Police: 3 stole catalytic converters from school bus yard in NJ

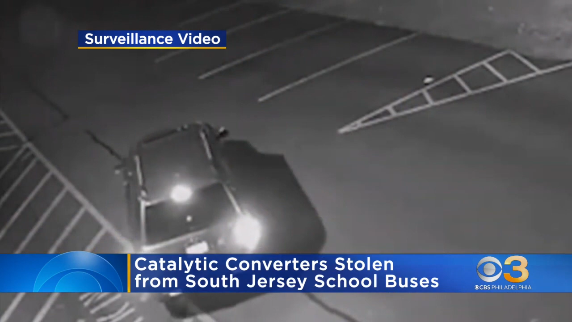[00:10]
This is surveillance footage from a bus yard in Blackwood showing the incidents from the evenings of November 28th and 29th. You can see the suspects vehicles arrive at that school bus parking lot.